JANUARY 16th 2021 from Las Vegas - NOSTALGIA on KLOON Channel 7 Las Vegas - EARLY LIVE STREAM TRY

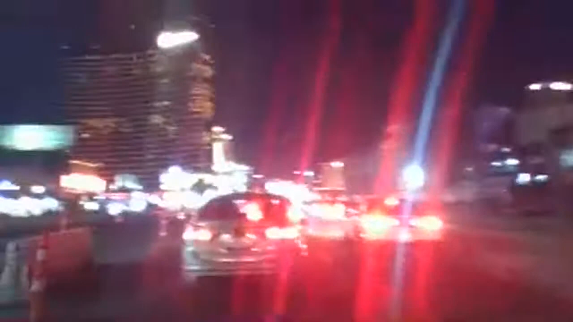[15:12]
all right let me know if we're still live there we go we still have some signal this is the las vegas strip our best to capture as much as we can driving up and down the strip the convention center drive